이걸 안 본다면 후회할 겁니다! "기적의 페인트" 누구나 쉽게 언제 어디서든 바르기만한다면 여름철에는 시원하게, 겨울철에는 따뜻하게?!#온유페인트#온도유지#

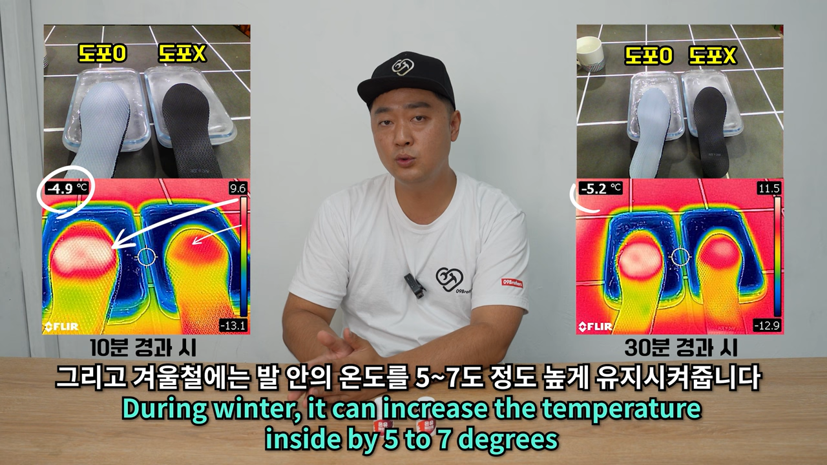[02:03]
그리고 겨울철에는 발 안의 온도를 조금 더 높게 5도에서 7도 정도 높은 상태로 유지를 시켜줄 수 있는 부분이 있거든요.
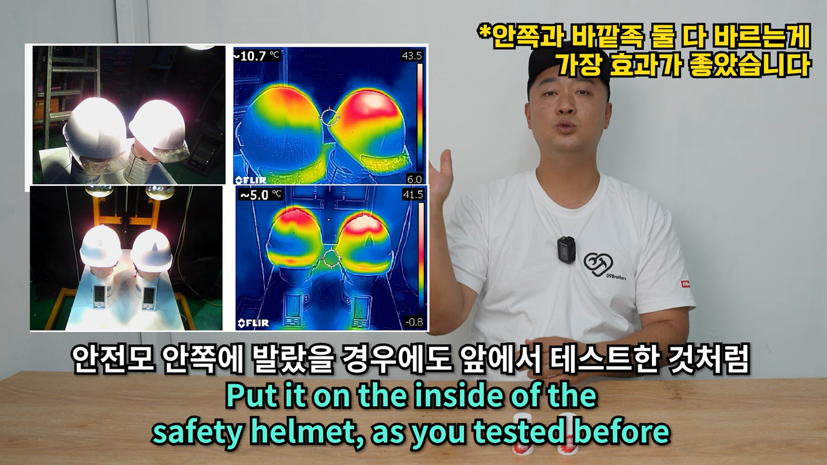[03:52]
그리고 안전모 안쪽에 발라졌을 때도 저희가 지금 앞에서 열화상 카메라로 테스트한 것처럼 바르지 않은 안전모보다 머릿속 안에 온도가 5도에서 7도 이상 낮게 나왔었습니다.